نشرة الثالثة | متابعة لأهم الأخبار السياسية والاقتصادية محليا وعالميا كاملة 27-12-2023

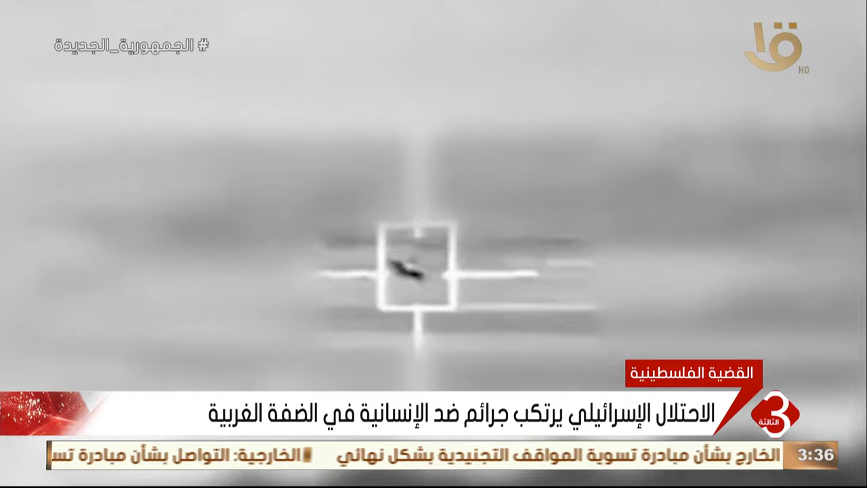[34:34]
آخر استخدمت فيه قوات الاحتلال الاسرائيلي طائرة مسيرة لقصف مناطق بمخيم نور شمس بمدينة تولكرم مما أسفر عن سقوط شهداء ومصابين